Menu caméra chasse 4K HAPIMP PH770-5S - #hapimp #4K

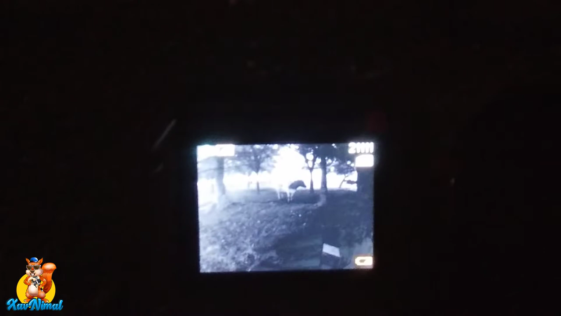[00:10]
En face on voit une vache. Et le menu.
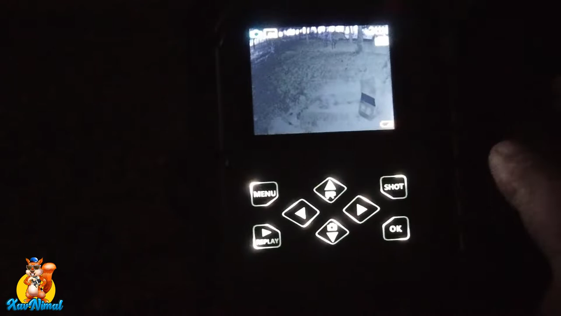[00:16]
Alors c'est parti tout de suite. Là c'est écrit menu, on va dedans.